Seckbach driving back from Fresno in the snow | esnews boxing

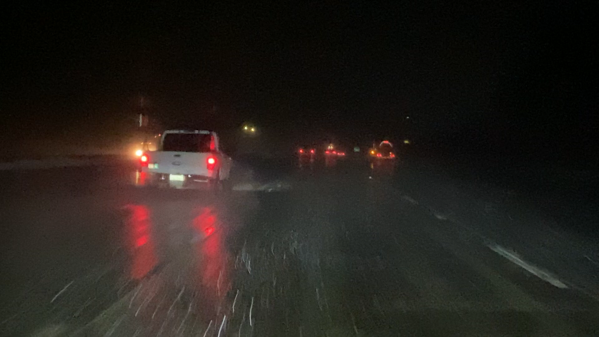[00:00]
It's 2 a.m. heading back from Fresno back to L.A. and it is snowing outside in the middle of nowhere. A lot of cars on the road, 32 degrees.